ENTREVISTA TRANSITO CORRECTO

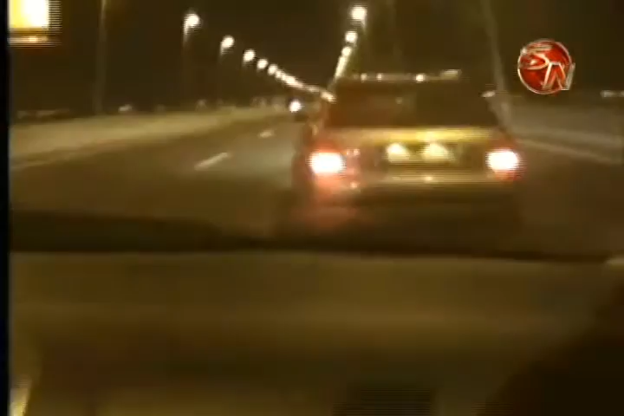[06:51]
se están dando estos piques en Valle Próspero, en la recta de Pilar, en San Pedro, en San Rafael de Platanares. ¿Y cómo controlarlo?